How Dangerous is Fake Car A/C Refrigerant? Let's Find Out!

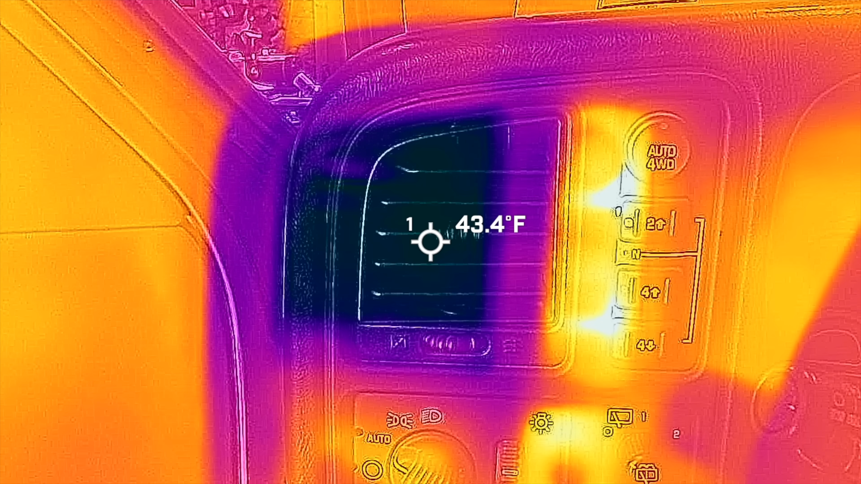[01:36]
On screen: spot 43.4°F
And the thermal imaging camera is probably a little bit more accurate at around 43 degrees. Driving down the road, more air is passing through the condenser and the air temperature is a little bit colder at around 40 to 41 degrees.